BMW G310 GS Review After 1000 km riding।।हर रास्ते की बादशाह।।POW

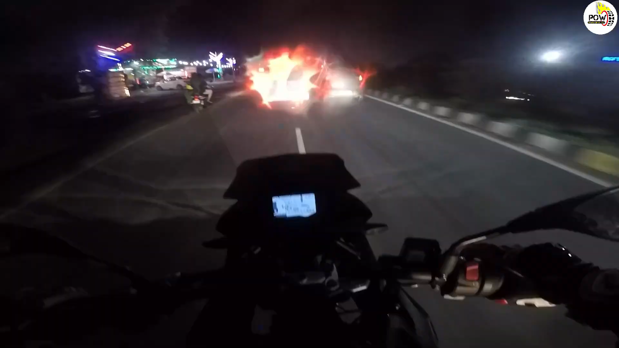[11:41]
देखि अगर बंपर टूबंपर ट्रैफिक और रात का वाता वरन तो आप देख सकते हैं कितनी सही लाइटिंग मुझे मिल रही है तो इसे मुझे अच्छा लगा यहां पर चला के कि रात में अगर मैं ऐसी मोटर साइकल को चला रहा हूं तो मुझे कोई वादित नहीं होती है और